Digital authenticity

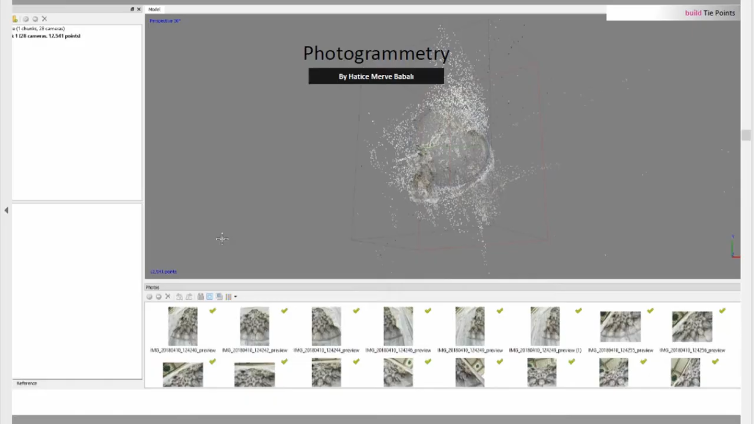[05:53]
and also processing in photogrammetric software.
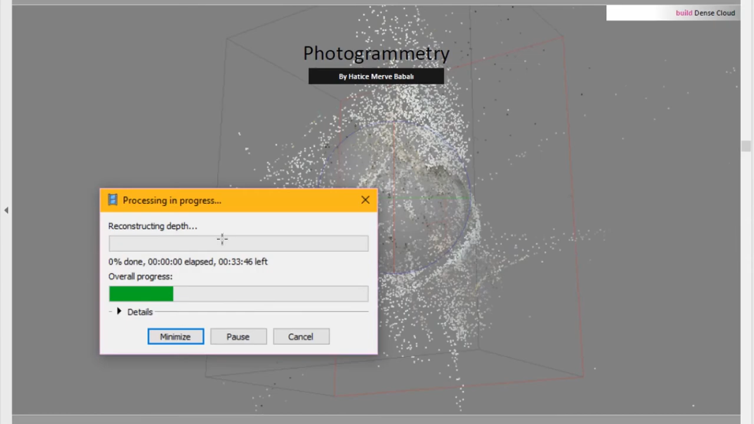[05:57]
So post-processing, there are,
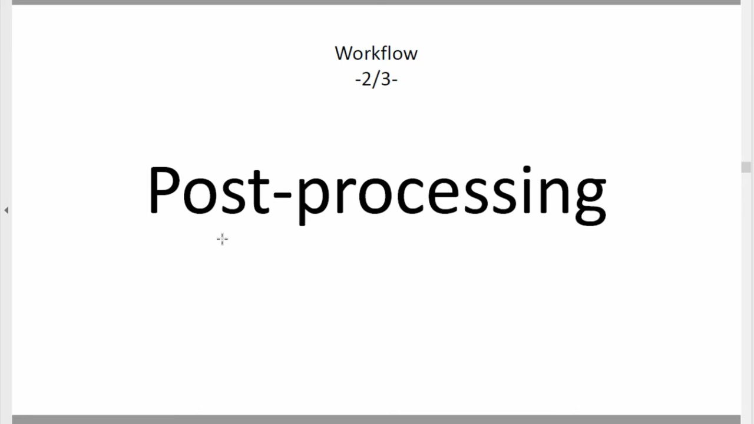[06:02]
of course there are many methods that we use for, there is, if you talk about 3D modeling,
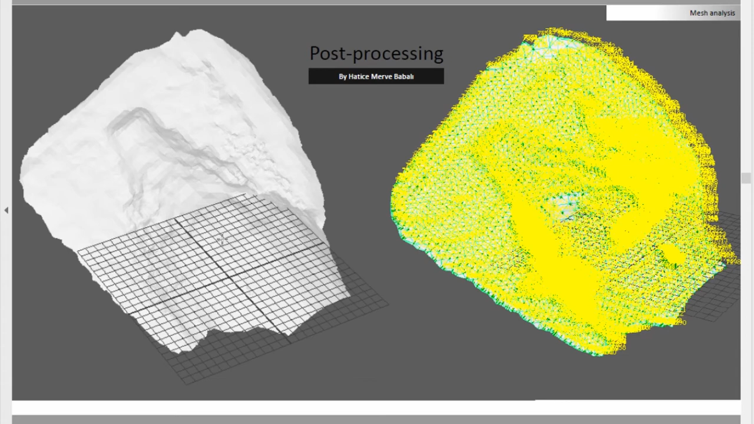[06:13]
there is some vertex and faces, which is, it has different numbers. If you change the numbers, there also occur some glitches on the 3D model.
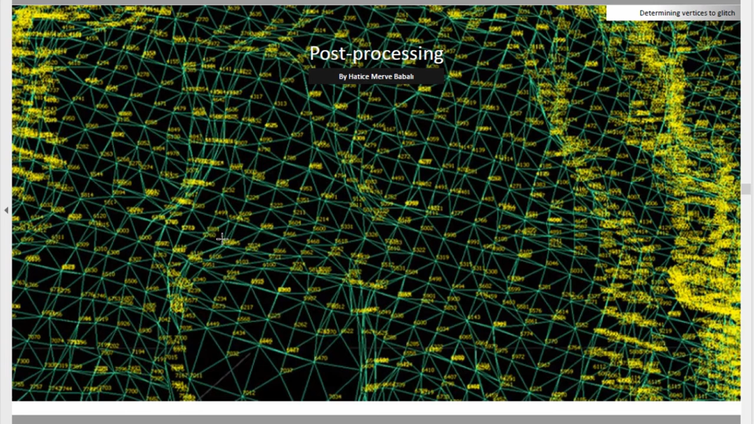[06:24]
So this is, for example, number of the vertexes.